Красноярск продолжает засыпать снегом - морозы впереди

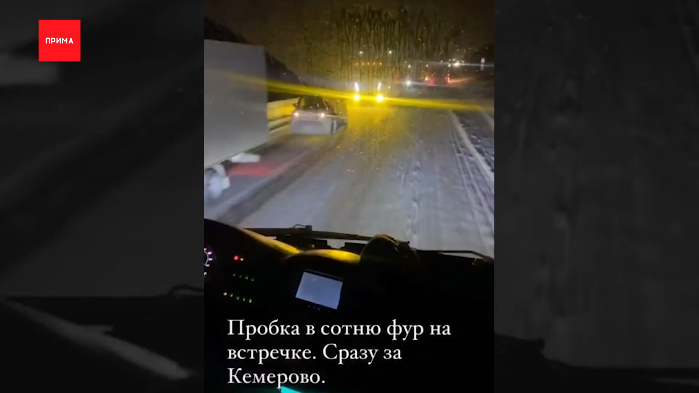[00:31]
А вот такая гигантская пробка из фур выстроилась по дороге в Кемерово и попалась тем, кто возвращался из Шерегеша, который тоже завалило.